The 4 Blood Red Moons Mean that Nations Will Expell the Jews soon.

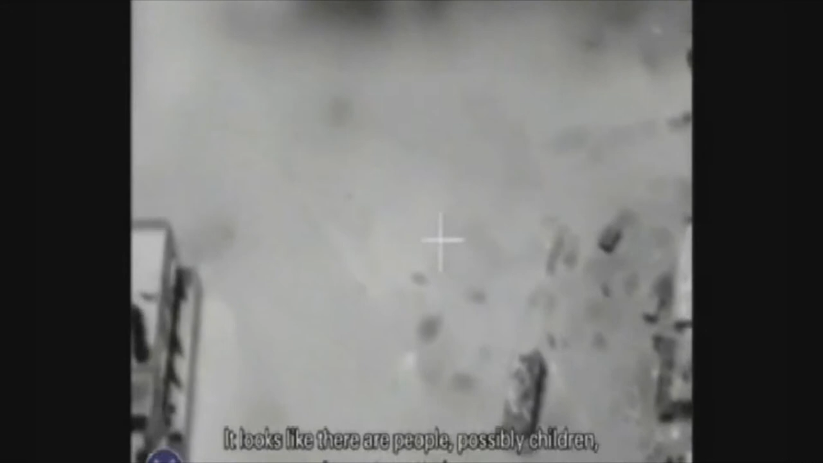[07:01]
Here you see, actually, a different example of civilians climbing on the roof of a building because they've been asked to act as human shields.